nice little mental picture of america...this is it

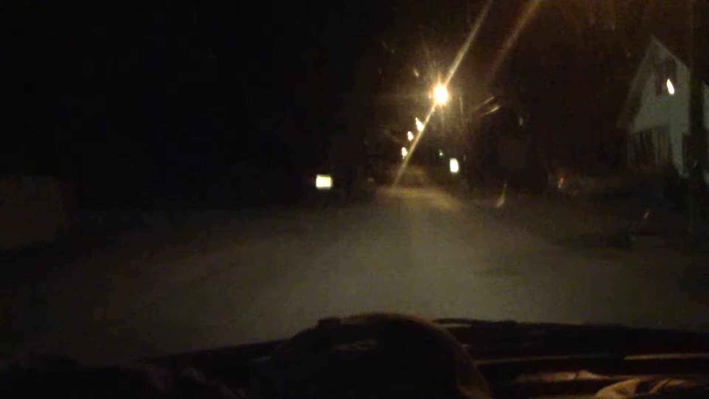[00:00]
you guys I'm gonna drive slowly through here I'm gonna show you something I really appreciate this is where I usually go out walking I do this late at night sometimes I do this mid-afternoon like I did today it's just so nice isn't it like